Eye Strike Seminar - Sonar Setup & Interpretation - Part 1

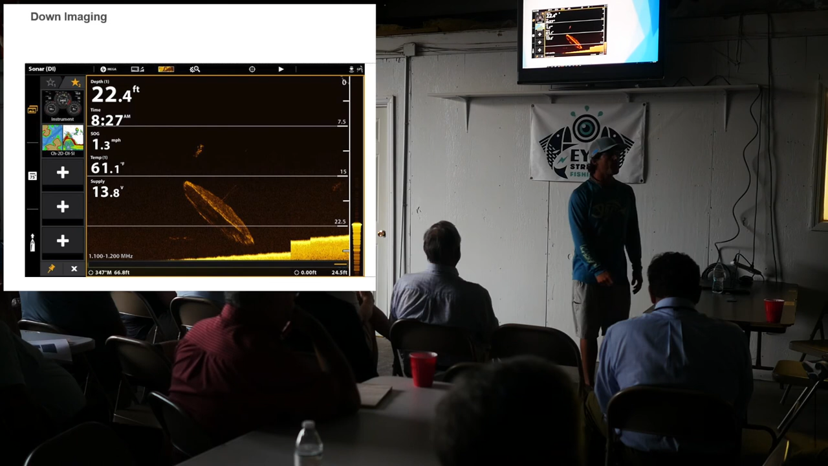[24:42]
On screen: depth 22.4 ft, water 61.1°F, speed 1.3 mph
you can still get a great image with your trolling motor. And we'll get to that, you'll see where I'm using my trolling motor from my unit. Is your transducer a through hole? No, no, you cannot get the side imaging with the through hole, because you have to have that transducer off the back of the boat being able to get that shot. So if your transducer is on the back of your boat, you want to make sure, what you need to keep in your mind, is that as soon as you see whatever you see come across the screen, you know that right there off the back of your boat, that's right where you're seeing it.
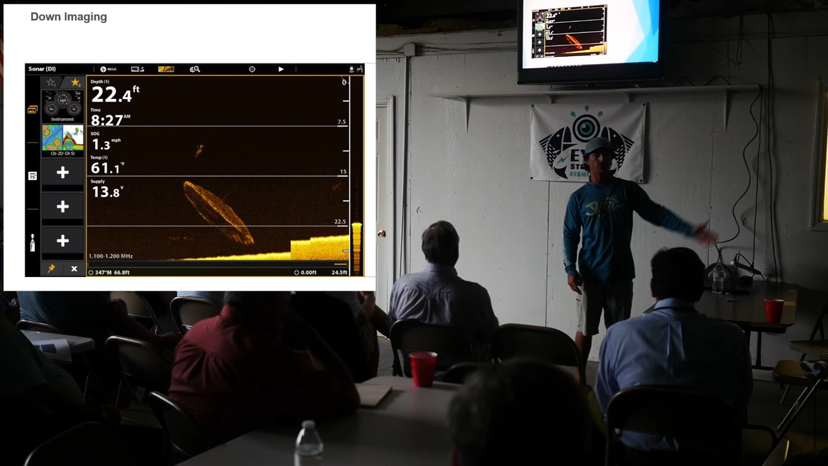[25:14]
On screen: depth 22.4 ft, water 61.1°F, speed 1.3 mph
You know, it's not off the bow, it's not 10 feet back, it's right where that transducer is. And then you use that as a point on the bank or whatever you're looking at.
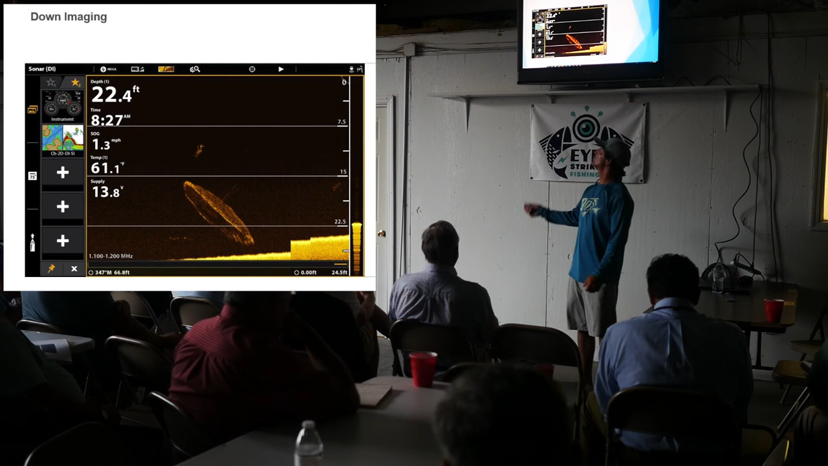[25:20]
On screen: depth 22.4 ft, water 61.1°F, speed 1.3 mph
And as we get forward, different units will show you different settings like down here on the bottom. You can see where it tells me different options that we'll get into there later.
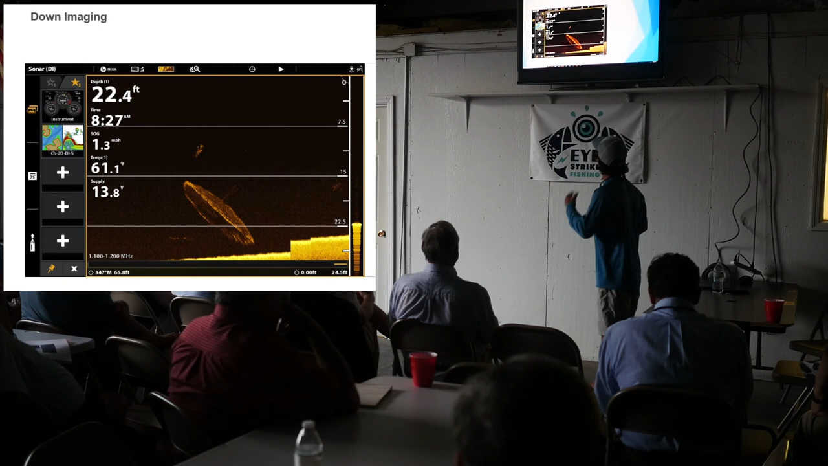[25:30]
On screen: depth 22.4 ft, water 61.1°F, speed 1.3 mph
So, the side imaging. My secret weapon. This is something I've started to use over the past year, like I said, very heavily. I started actively finding big schools of fish late last fall. Once they all started to school back up, the reds were coming back into very large numbers. Sometimes they get pushed down into that deeper water. But even now with the water temperature up to, as you can see here, 80 degrees.
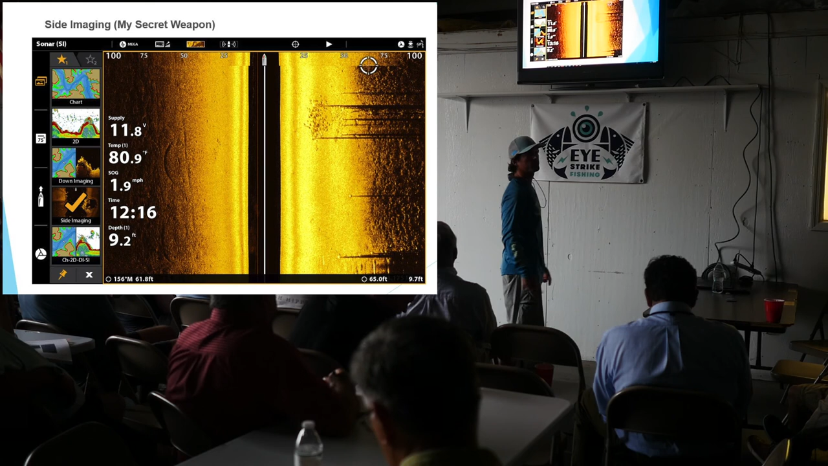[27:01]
On screen: water 80.9°F, speed 1.9 mph
you're probably in a foot of water, two feet of water. As you can see here, I'm in 9.2 feet. And actually those marks that you see in the bottom there, those are prop marks from people passing through the creek and hitting the bottom. So that's what those marks you see in there at the bottom are. This image on the right, to the top right, is a school of red fish. As you guys can see, it's a lot. You know, it's not just a few fish. I'm sorry. Point it up. We've got to go to you. Yes, sir. I'm really bummed. I didn't even think about this. I have a laser, but it doesn't work on the screen.
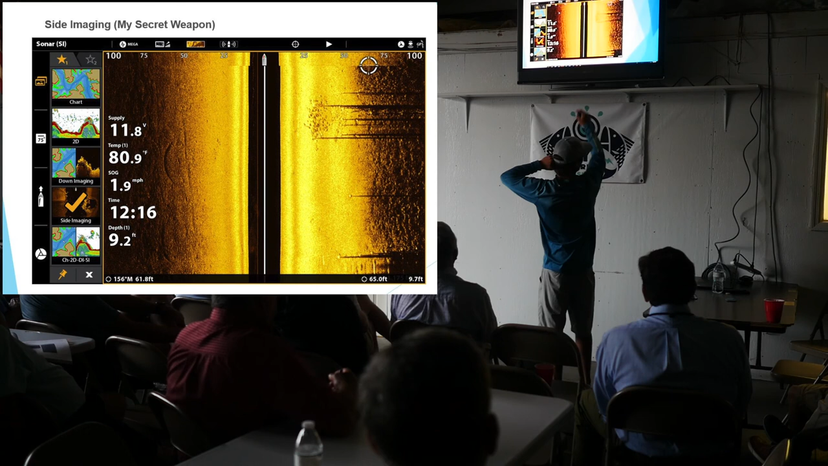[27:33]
On screen: water 80.9°F, speed 1.9 mph
So, you've got a long object.
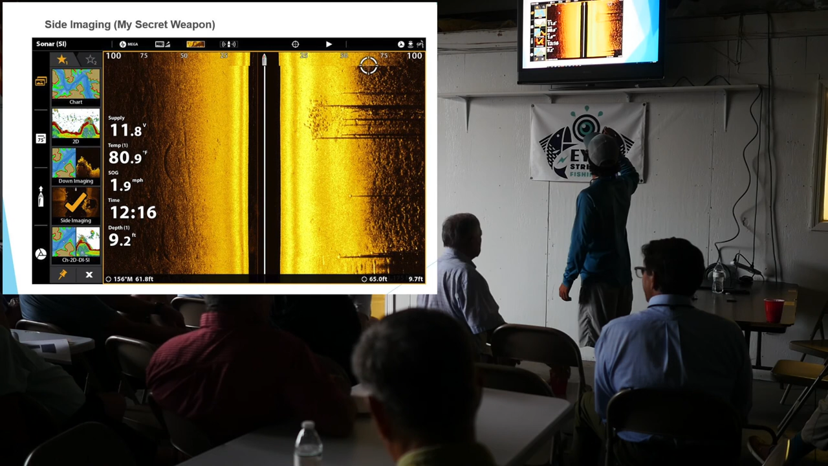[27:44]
On screen: depth 9.2 ft, water 80.9°F, speed 1.9 mph
I always try, like, normally when you're doing sighting, you're focusing on one structure. You're like, alright, I've caught fish here before. I know there's fish around this area. Yes. Be careful with this. This is a one of a kind, Les Phillips custom. You have to do that one. You have to do that one. You have to do that one. So, this here is the school of fish. These dark spots.
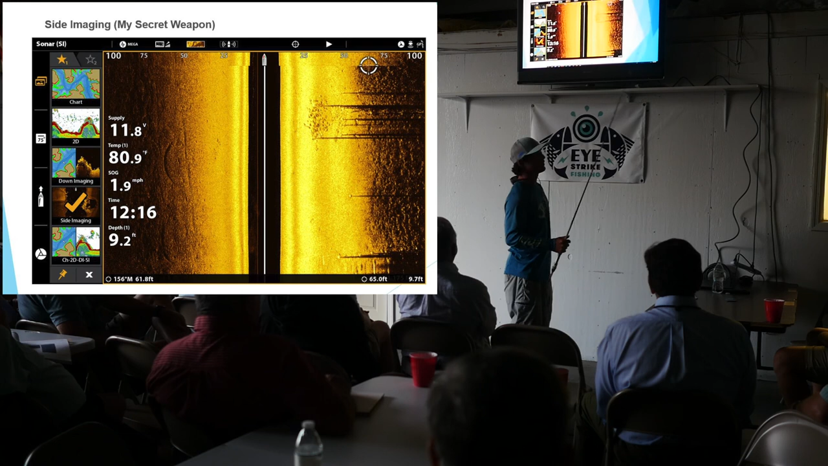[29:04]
On screen: depth 9.2 ft, water 80.9°F, speed 1.9 mph
So, I'm going to get a better image looking out to the right with the transducer on the right side of my boat because there's no obstructions. When I'm looking to my left, and you'll see I do get great images on the left as well. But, when I'm looking to the left, you've got your lower unit of your motor and that cavitation that it's creating creating some disturbance. And so, that's one thing that you want to focus on. If your transducer is on the right side of your boat, you want to try to work along that right side. Now, I have settings in my unit here to where I can go
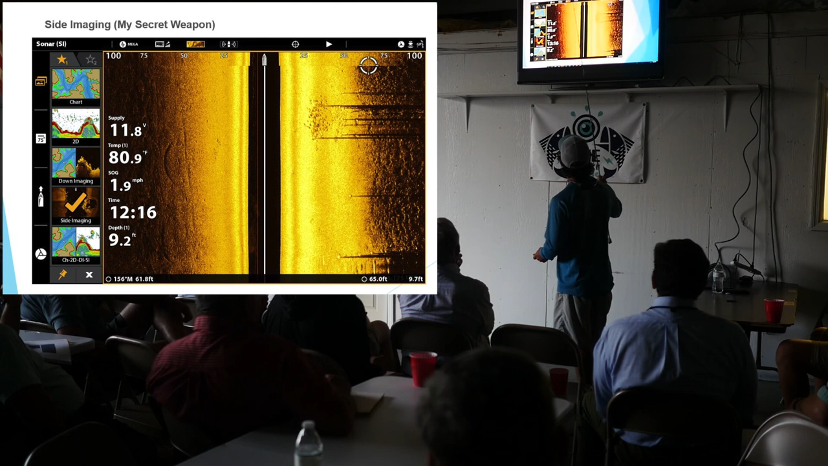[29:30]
On screen: speed 1.9 mph
on and focus only on the right and get nothing but right imaging. And it will put all of that energy into the right side of the boat and you will get a better image. So, if you're focusing on one bank, try to mess with those settings and focus on that one side. Don't pay attention over here to the left. What would be the horizontal dark lines? Set here? On the right side. Those are pilings. So, those are dock pilings. It's a shadow. And that's the shadow that it's casting.
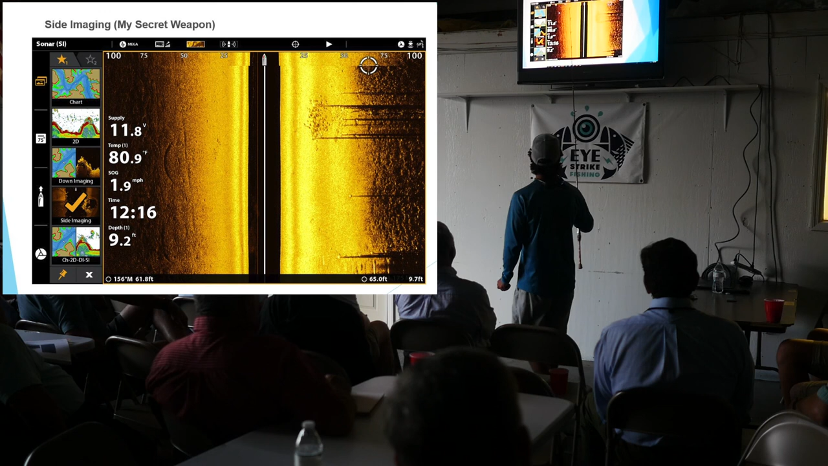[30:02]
On screen: depth 9.2 ft, water 80.9°F, speed 1.9 mph
So, when you have a side imaging picture, you're looking at it, you're like, what am I looking at?
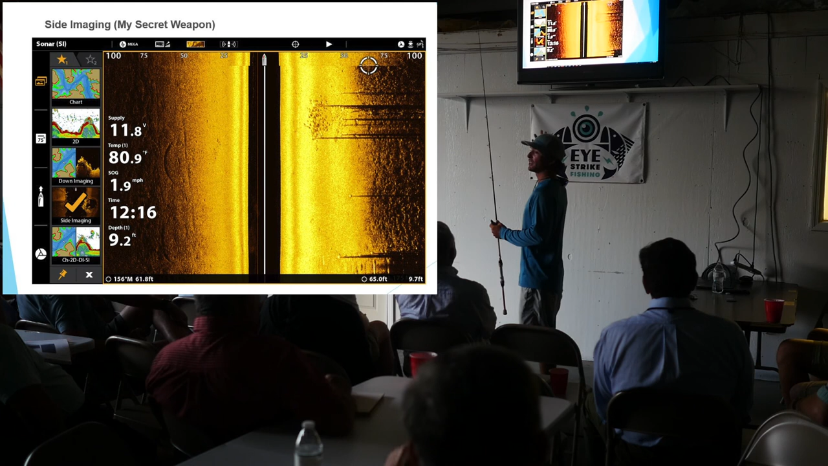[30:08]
On screen: depth 9.2 ft, water 80.9°F, speed 1.9 mph
To me, when I look at this now, I just, I see it. So, what you want to do is you want to stand on the bottom, right?
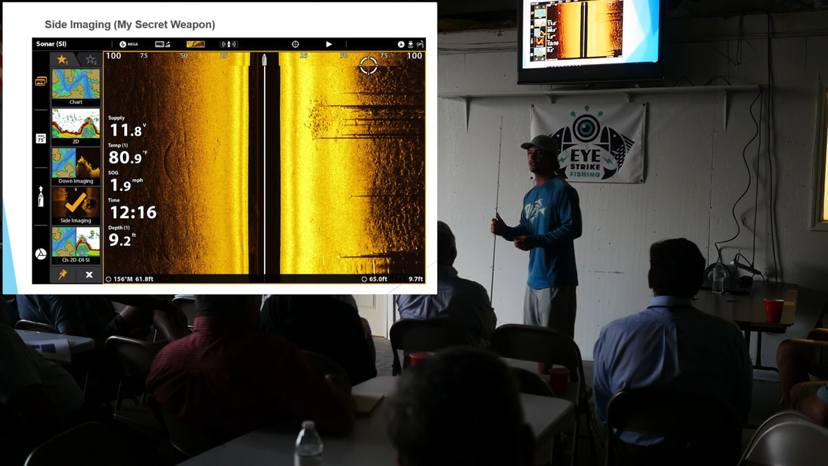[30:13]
On screen: depth 9.2 ft, water 80.9°F, speed 1.9 mph
Imagine yourself standing on the bottom of the tree. And you're in nine feet of water and you took a flashlight and you shine that flashlight down the bottom of the river.
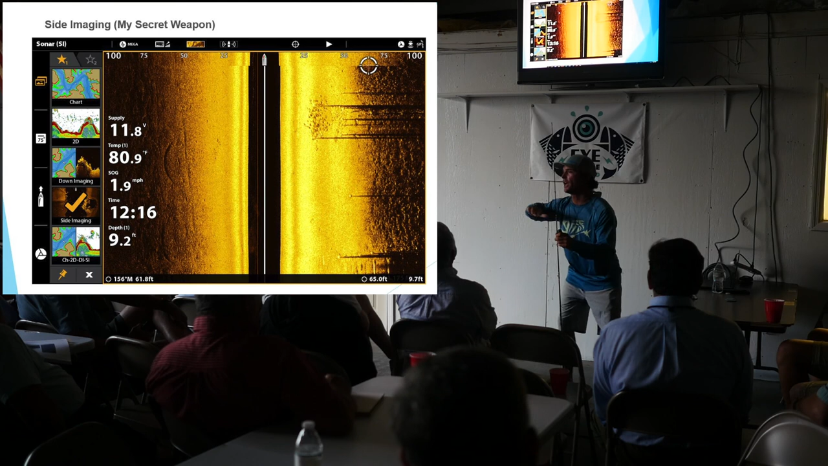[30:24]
On screen: water 80.9°F, speed 1.9 mph
And what's that flashlight going to do? It's going to cast shadows, right? So, if you were standing on the bottom of the river, right here underneath your boat, and you casted, you shine that flashlight this way, you're marking objects and then, therefore, marking the shadows.
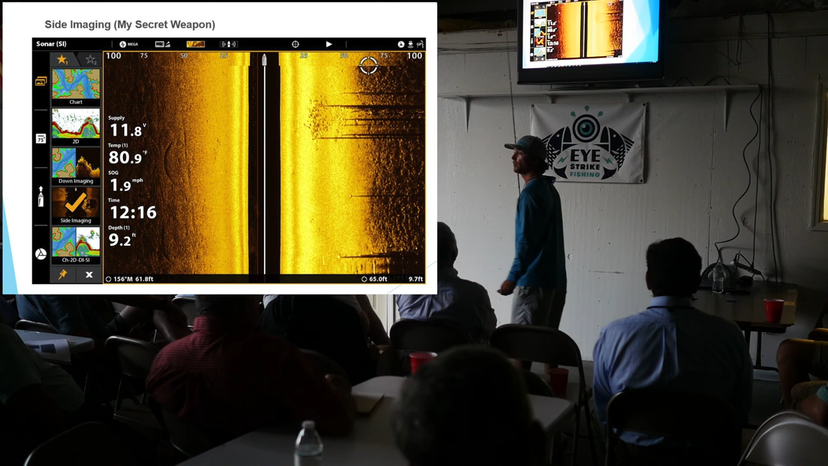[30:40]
On screen: depth 9.2 ft, water 80.9°F, speed 1.9 mph
And the shadows are what's going to give them away. So, that's the best way I can describe. Does that make sense to everybody?
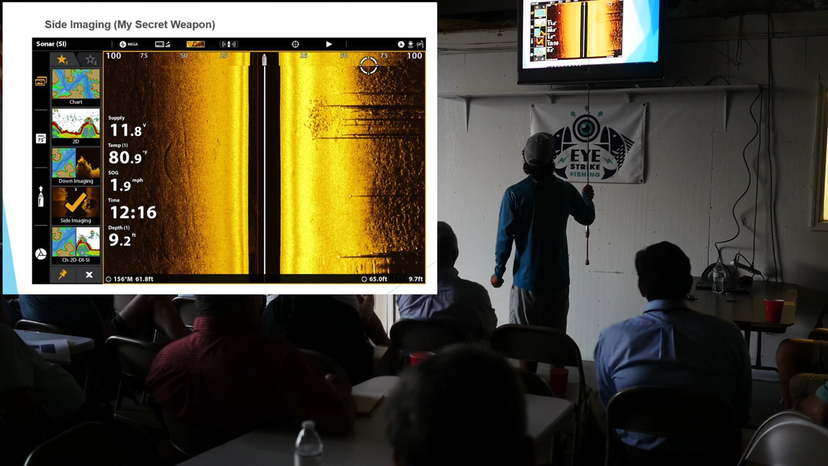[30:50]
On screen: depth 9.2 ft, water 80.9°F, speed 1.9 mph
So, these images that I'm getting, these are the shadows of the image. So, what you're looking at is where you want to pay attention to is at the base of the image.